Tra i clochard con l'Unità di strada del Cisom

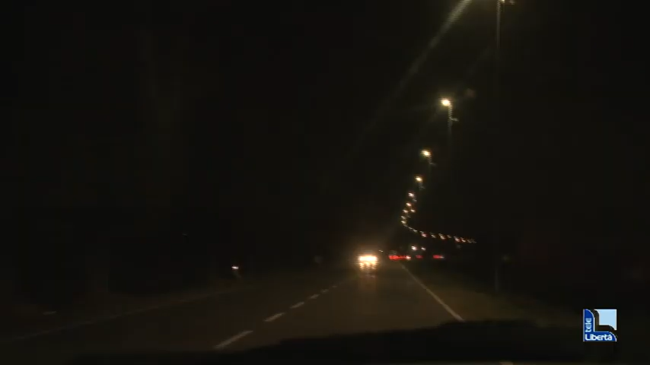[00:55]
Prima tappa la stazione, poi Piazza Cavalli, le vie del centro e le zone limitrofe.